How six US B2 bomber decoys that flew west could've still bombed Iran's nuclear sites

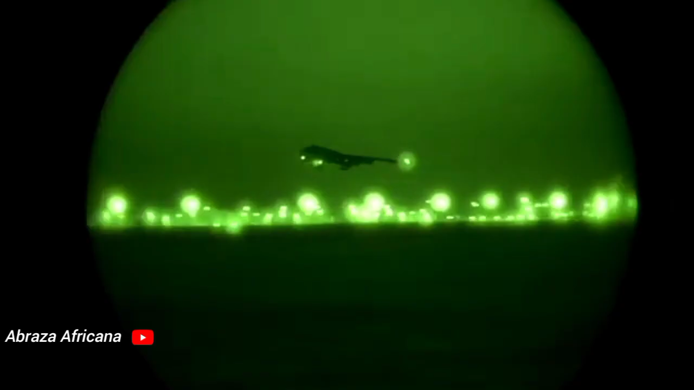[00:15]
Air Force B-2 Spirit long-range stealth bombers departed the Whiteman Air Force Base in Missouri for a deadly mission over 11,000 kilometers away.